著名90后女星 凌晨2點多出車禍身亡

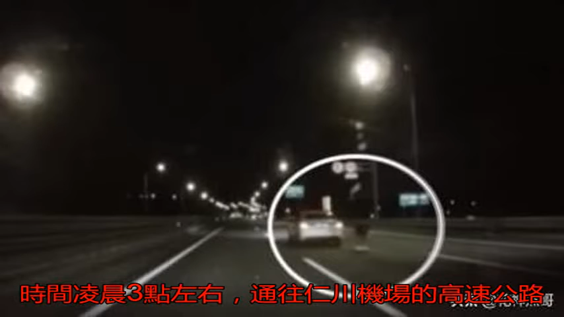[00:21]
通往仁川机场的高速公路上发生了一起车祸，导致了一女子死亡，并称是一名女团成员。